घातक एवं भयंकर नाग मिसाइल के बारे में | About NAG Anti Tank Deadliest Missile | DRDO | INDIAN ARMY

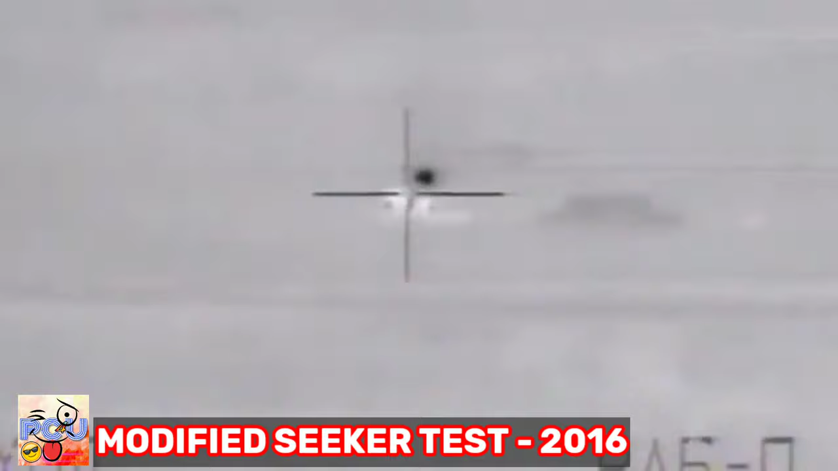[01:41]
मॉडिफेट सीकर के टेश्ट थर्मल टार्गेट को टेश्ट रोय करकर सफल रहा डिजाइन